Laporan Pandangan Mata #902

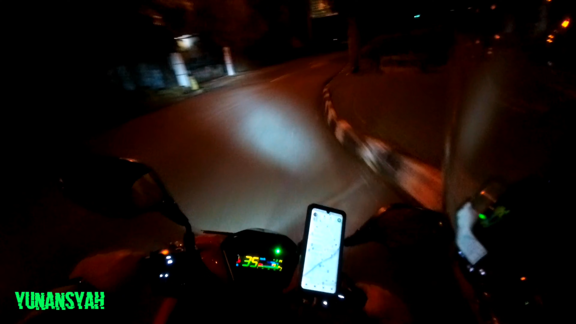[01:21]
Nanti jam 5 off Yang gue khawatirkan nanti Kalau misalkan gue tetep on Ntar Repot orderan ke arah Sudirman Sedangkan Sudirman Tamren itu Sudah diperlakukan CFD ya Nggak repot
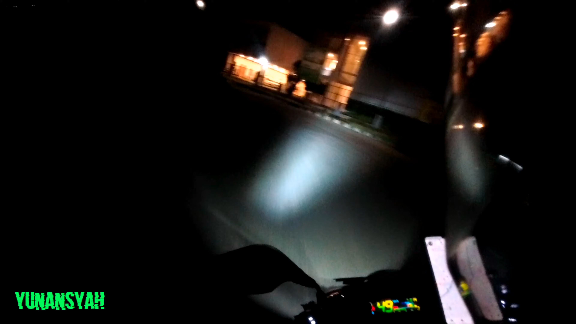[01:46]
Cuacanya Ya Agak-agak berkabut Eh Mana nih Saya minta roli Ya udah muter lagi gue